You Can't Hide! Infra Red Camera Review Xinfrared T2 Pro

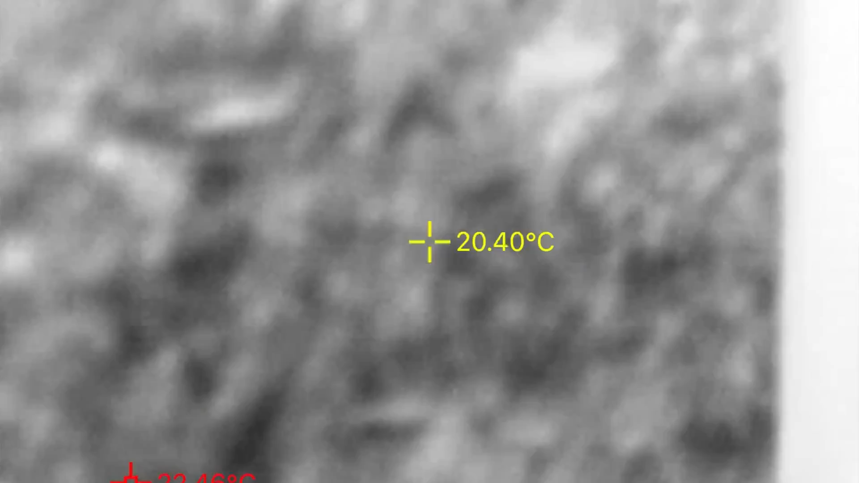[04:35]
On screen: spot 20.40°C
This is an infrared camera after all and I wanted to see how useful it would be if you were hunting or if you were looking for stock in your paddock.
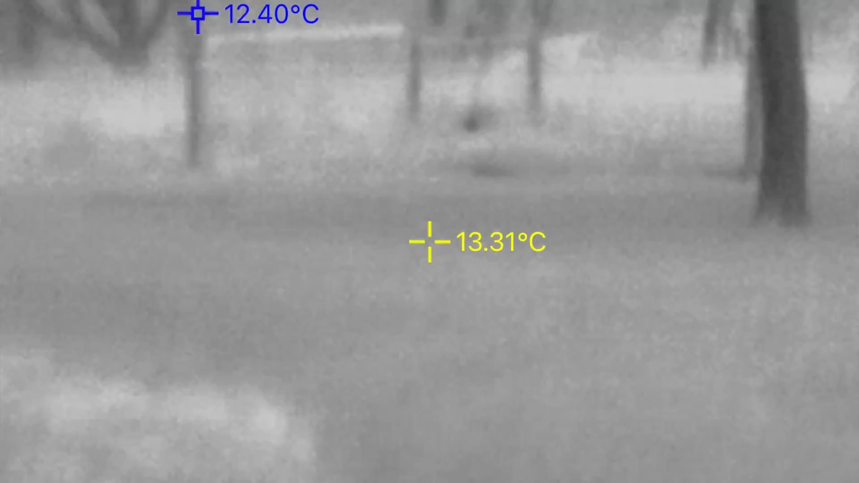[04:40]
On screen: spot 13.31°C
So I started out by having a look at some sheep that were about
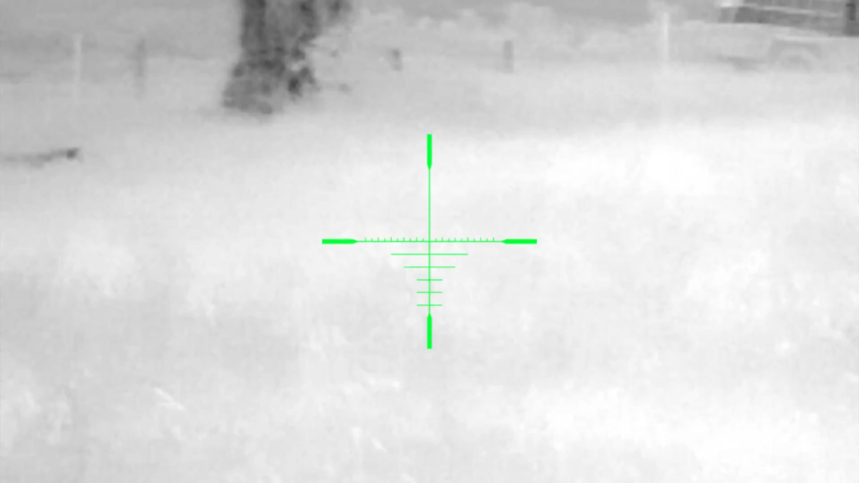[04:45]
80 metres away and I used the zoom function on the camera to get in closer to
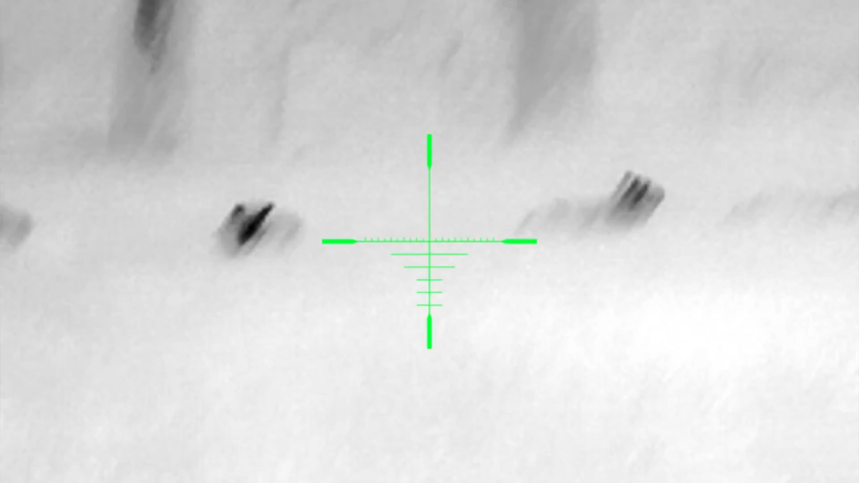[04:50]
them and then I was able to focus the lens of the camera to get a reasonably accurate and reasonably sharp image.
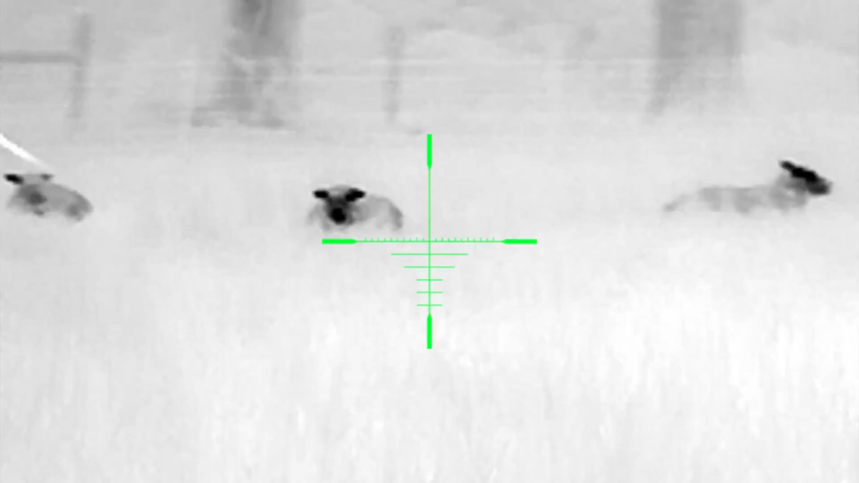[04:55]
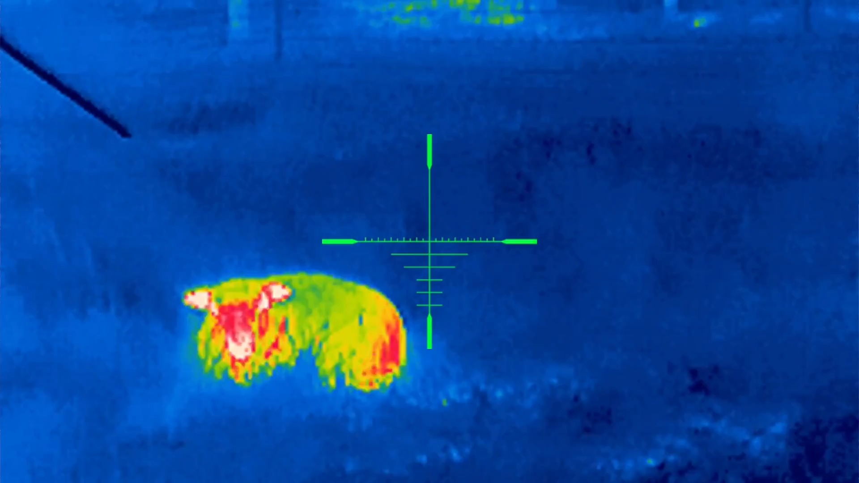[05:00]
Next up I walked through the paddock and I was able to distinguish a lot of features in the paddock that I couldn't make out with the naked eye because it was actually quite a dark night.
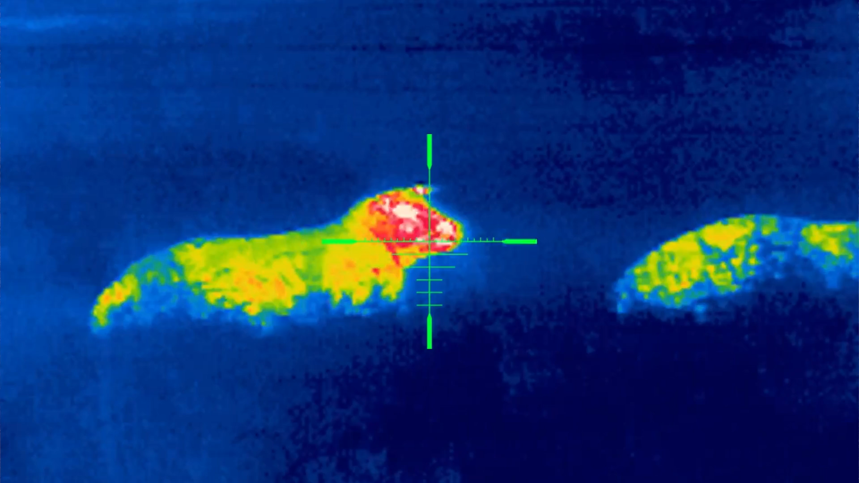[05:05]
There were only stars showing no moon.
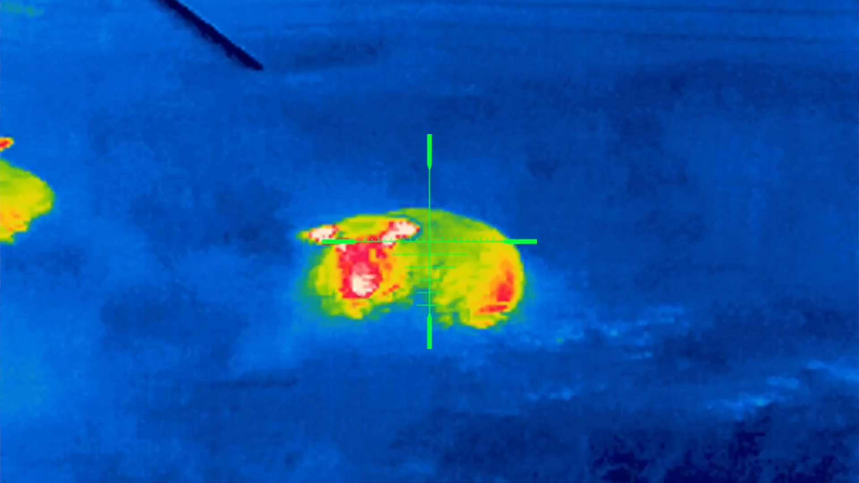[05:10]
And I was able to get right up to the sheep before they realised that I was even there it was so dark and yet they stood out perfectly clearly.
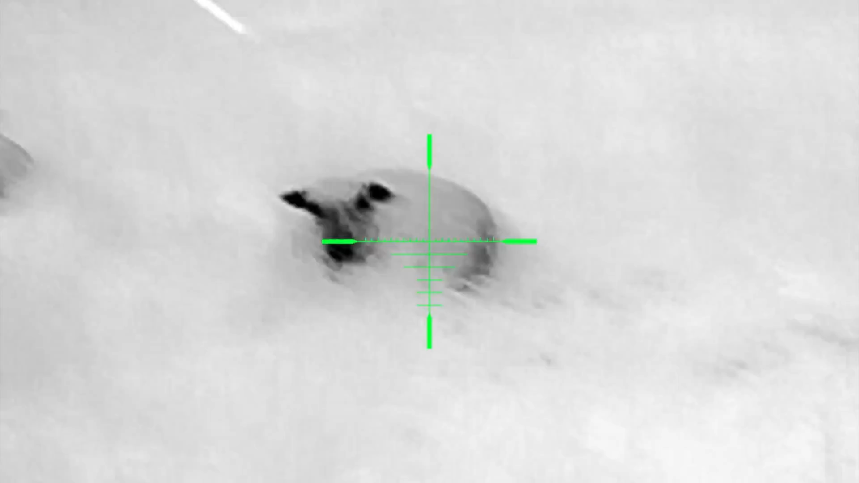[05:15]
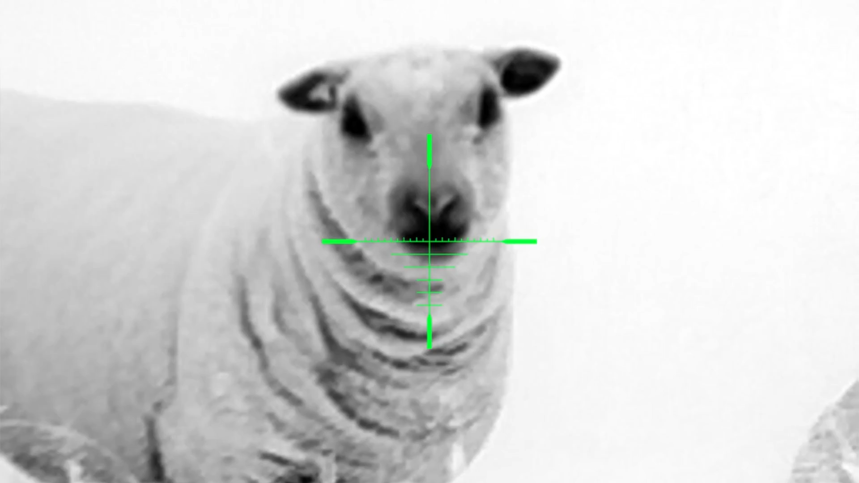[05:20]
It makes me start to want a thermal scope on the gun to be honest. Then I think I've identified where our rabbit problem is coming from.
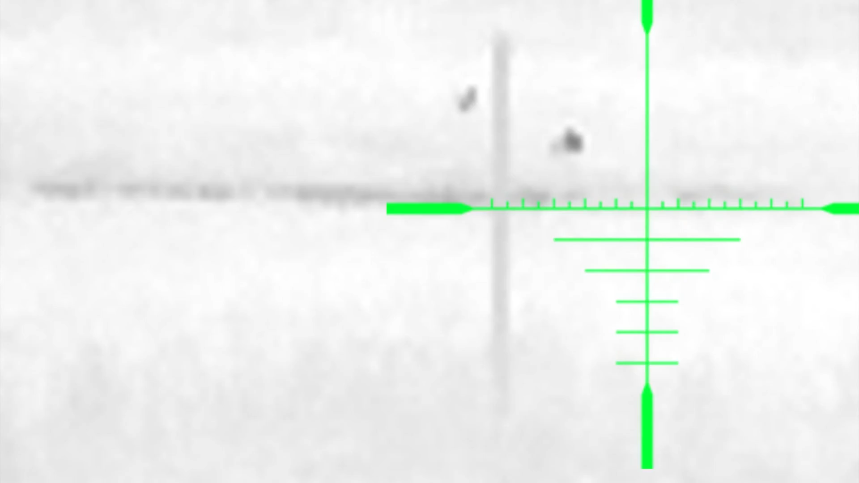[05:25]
Have a look at these guys.
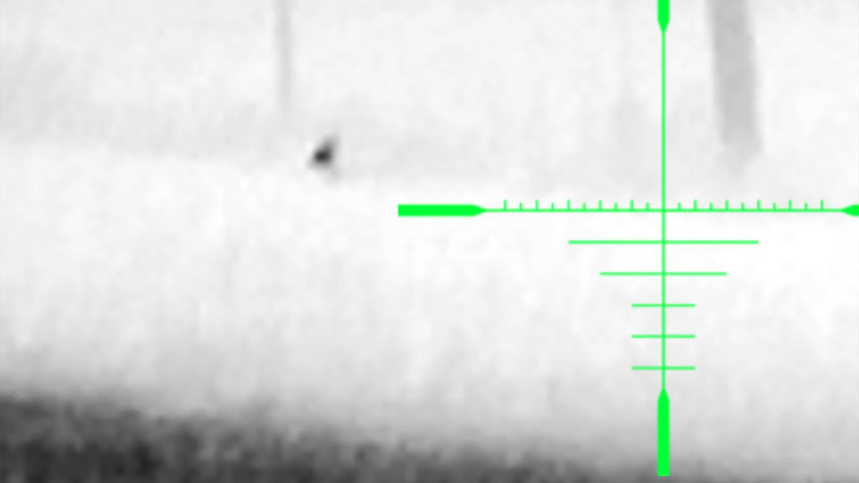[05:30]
Zooming in I've got quite a clear shot of this rabbit. That would have been about 70 metres away at my estimation. That's not bad. Pretty good resolution.
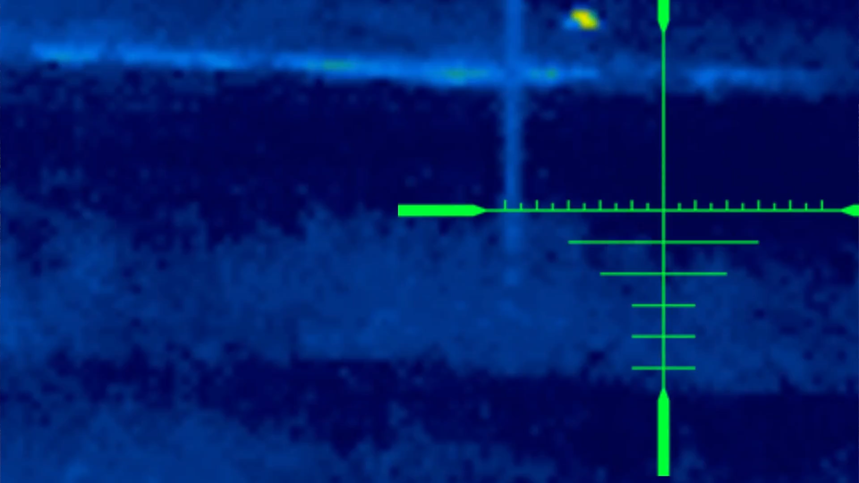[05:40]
Certainly enough to make out where to shine a spotlight or where to shine a thermal scope on your gun.
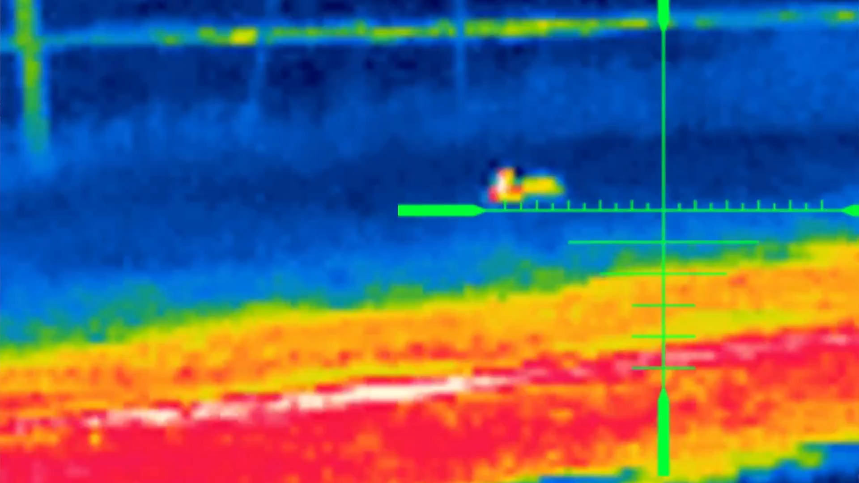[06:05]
For example, you can check out your solar panels to see if any of them are behaving differently.
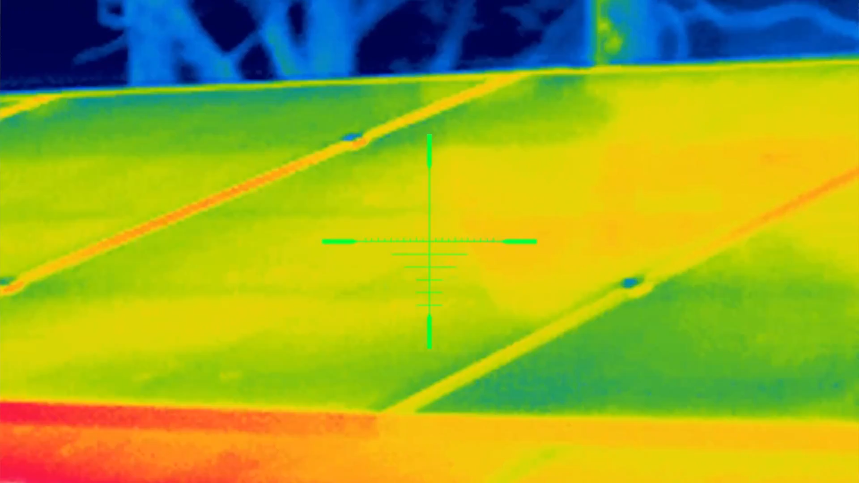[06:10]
If you're starting to notice that you're getting less charge in the batteries or feedback into the grid.
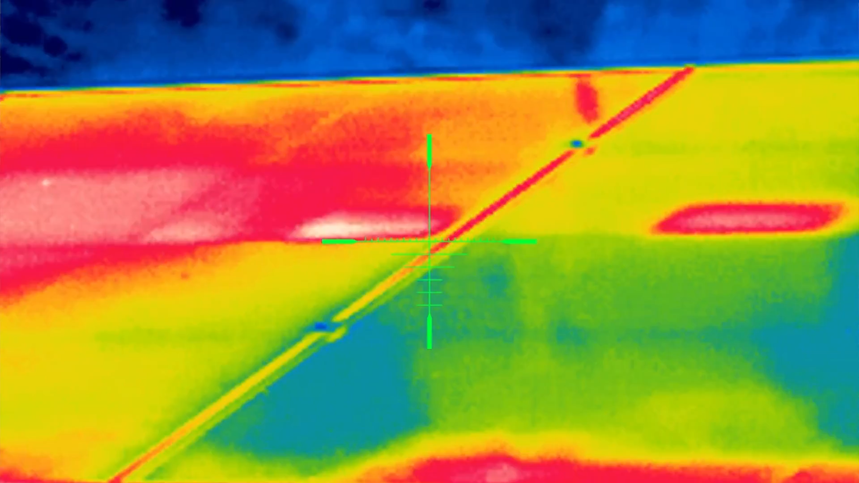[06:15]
You can also check out any electrical boxes and make sure that there are no shorts or sources of heat.